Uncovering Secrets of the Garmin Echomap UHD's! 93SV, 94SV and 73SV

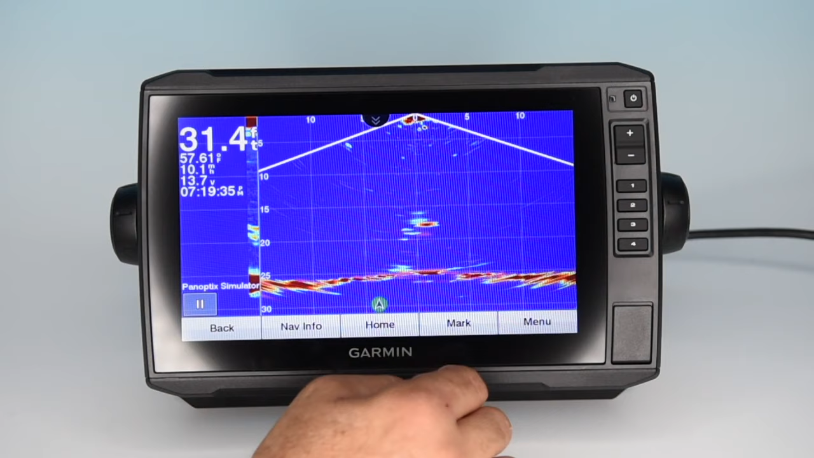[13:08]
On screen: depth 31.4 ft
Now this is a really wide beam showing what's in that beam real time. Right here you can see you've got a lure hanging below the transducer.
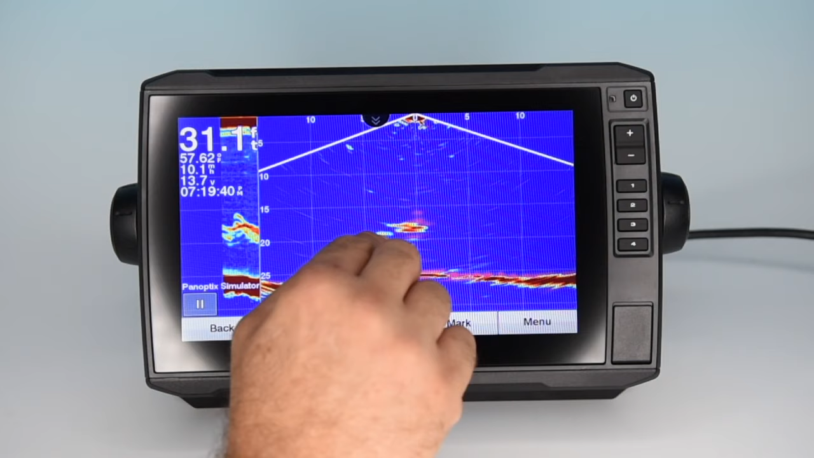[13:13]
You can see a fish come in strike the bait.
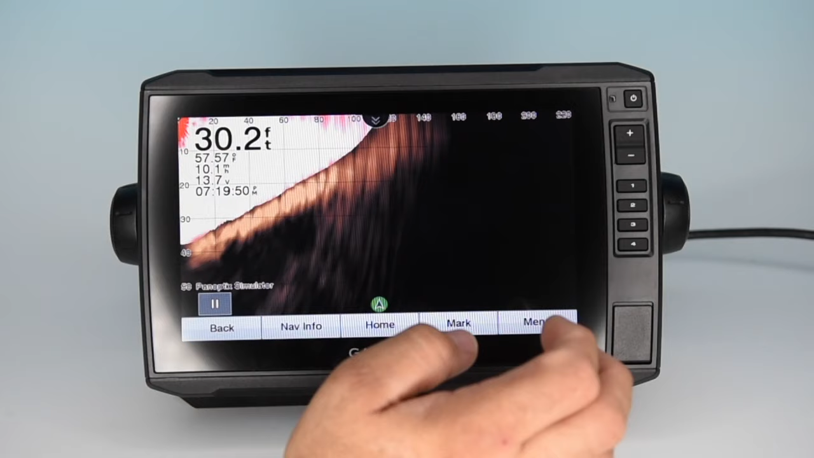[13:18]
On screen: depth 30.2 ft, water 57.57°F
Next is front view. This is giving you a real time scan of what's out in front
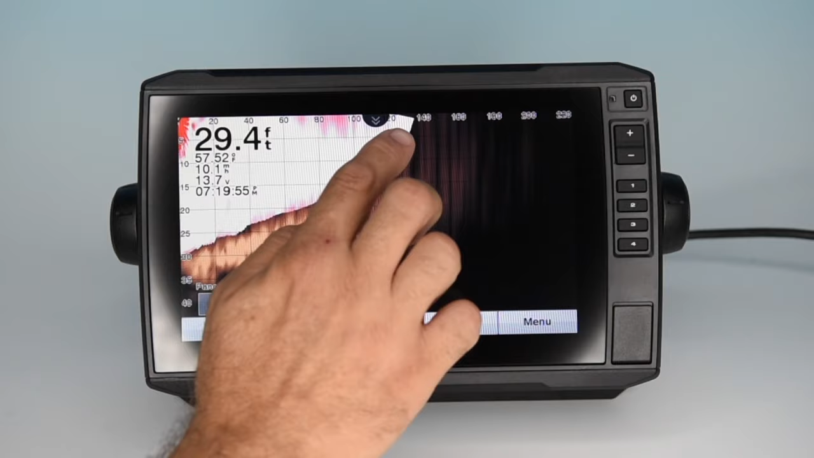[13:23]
On screen: depth 29.4 ft
of the boat and you can see it stretches out. Depending on your depth can go quite a distance.
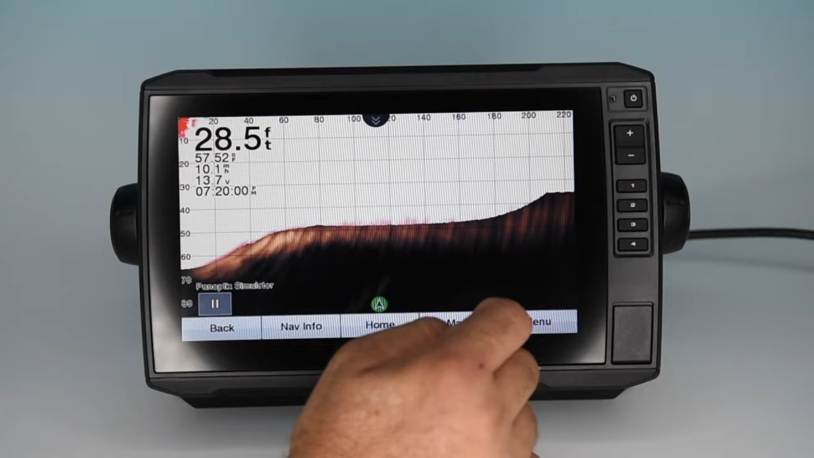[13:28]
On screen: depth 28.5 ft
Next up gives you front view 3D forward scanning.
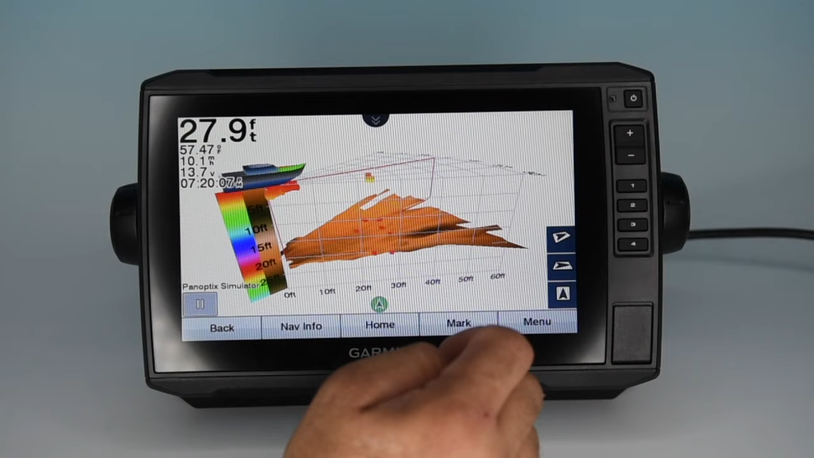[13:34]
On screen: depth 27.9 ft
3D representation in a scan of what's in front of you.
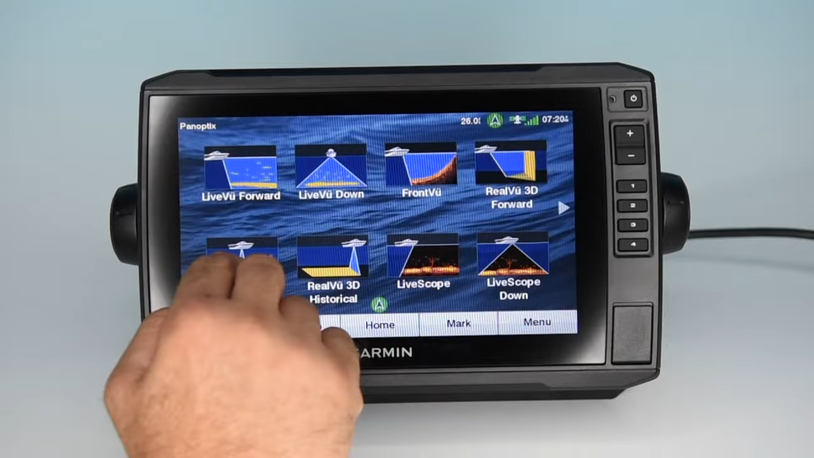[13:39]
Real view 3D down does a similar thing doing a slight forward scan of the transducer and sweep back towards the back of the boat.
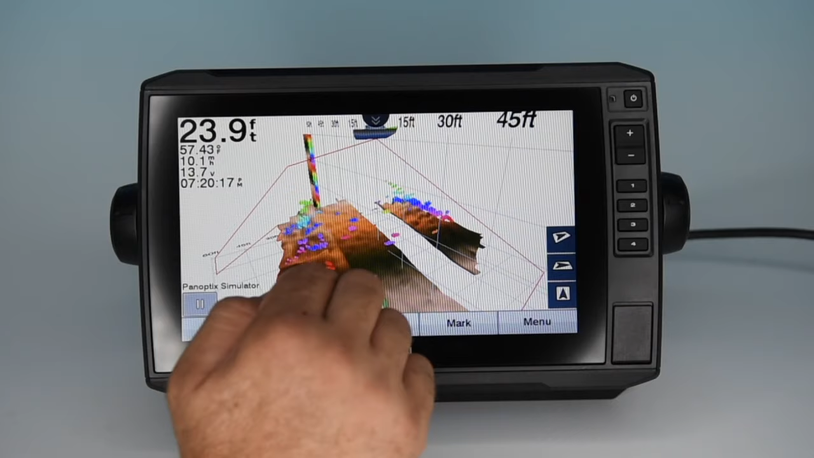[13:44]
On screen: depth 23.9 ft
Real view 3D historical will draw
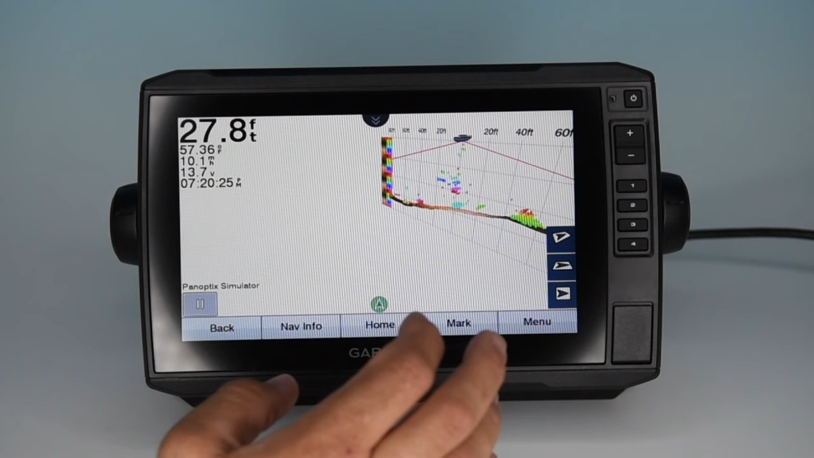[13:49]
On screen: depth 27.8 ft
a picture a 3D rendering of the bottom very similar to your traditional sounder but in a 3D version. Very clear to see what you've been over. Live scope. This is pretty cool.